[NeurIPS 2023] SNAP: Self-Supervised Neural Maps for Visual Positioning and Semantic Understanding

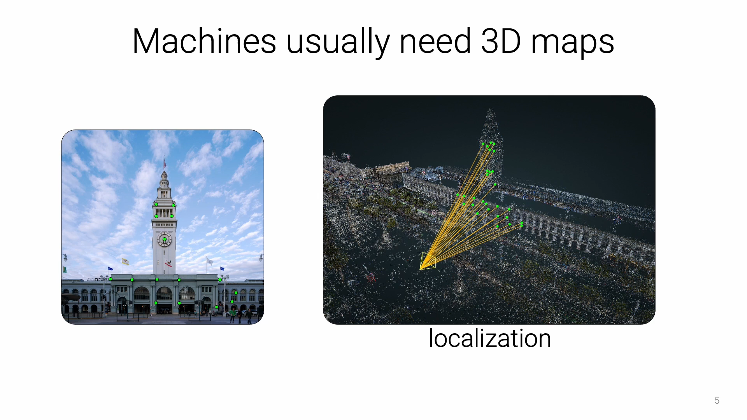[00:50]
This mapping process is complex and thus difficult to tune and to extend with high-level learned priors. It is also sensitive to appearance changes when images are taken at different points in time.
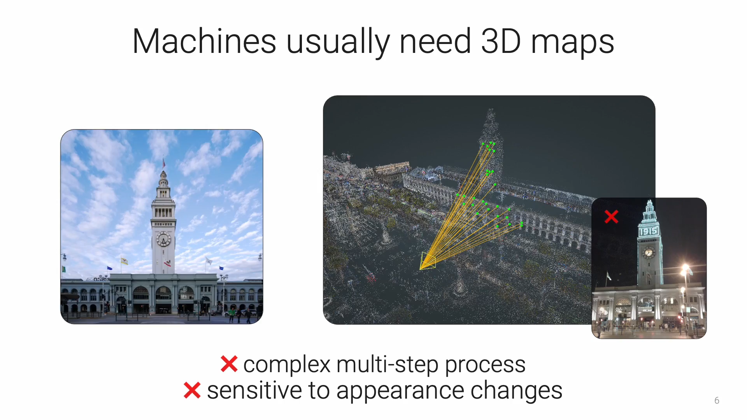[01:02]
However, recent deep networks like Orientternet enable machines to use the very same compact 2D semantic maps that humans use.